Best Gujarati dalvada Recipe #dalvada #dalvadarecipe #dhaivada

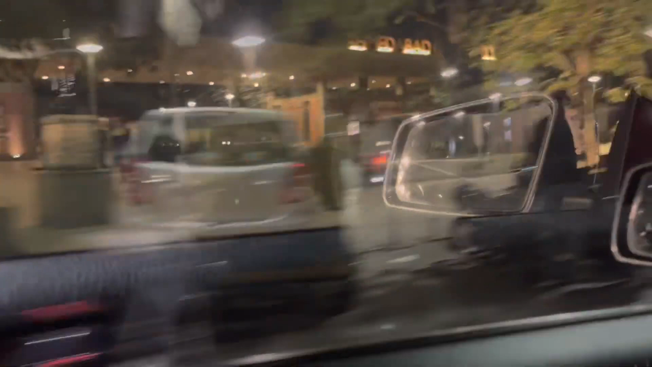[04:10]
इवन गाड़ियों की भी काफी लंबी लाइन है यहाँ पे, और ये अहमदाबाद यूनिवर्सिटी के बाहर ही जगह है।
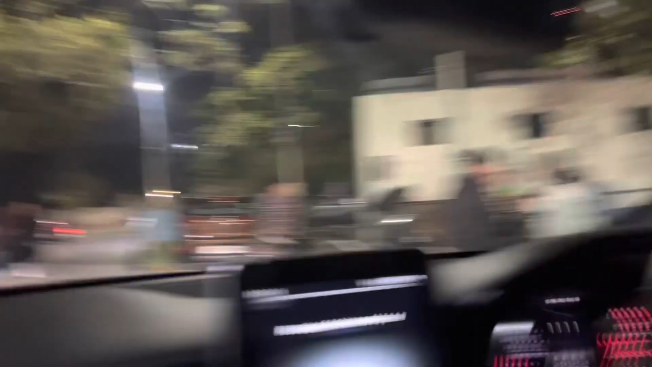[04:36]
साइड देखो, इधर कोई बात कर रहा है, खा रहा है, पी रहा है। यहाँ पे हॉस्टल एरिया भी है ना आसपास, इसलिए यहाँ पे ज्यादातर लोग बाहर से।
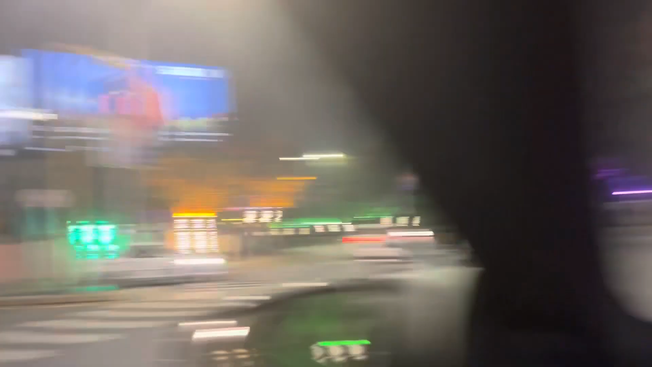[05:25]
इधर भी लाइटिंग हो रही है, साइड भी